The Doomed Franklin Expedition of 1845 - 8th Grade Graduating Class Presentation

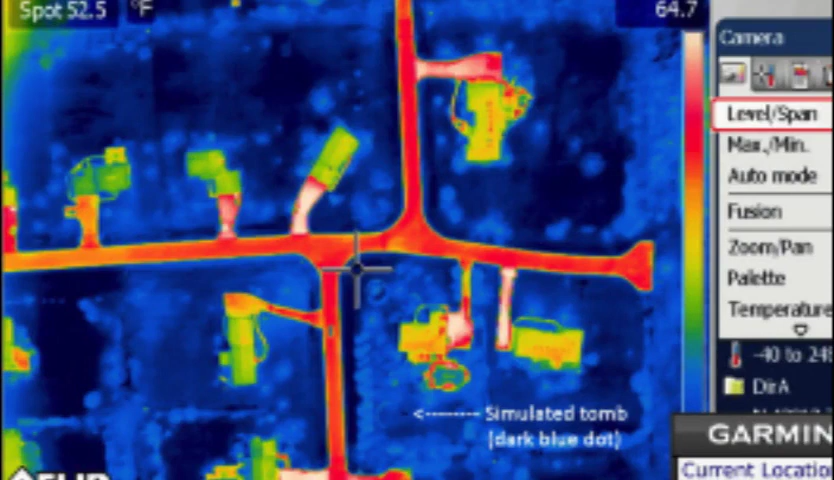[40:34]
On screen: spot 52.5°F
and that's that's actually uh down by the uh you know where we live here in hawthorne woods you can see what
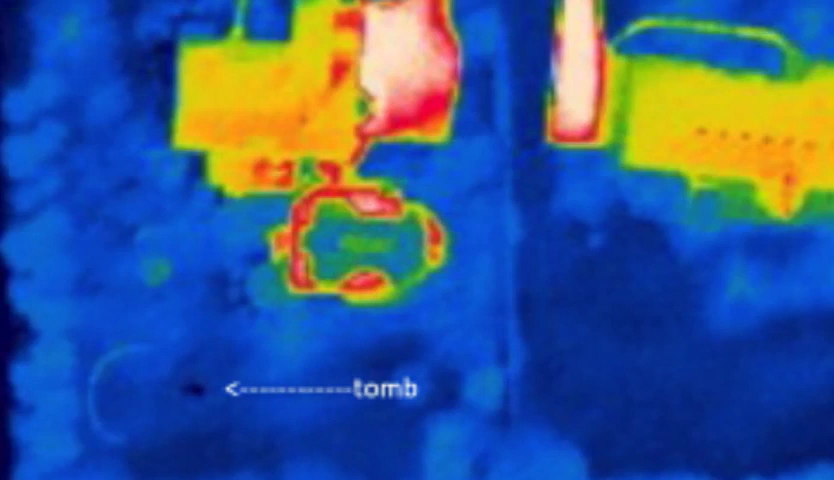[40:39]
it looks like from the air and that simulated tomb you can see a little cold blue spot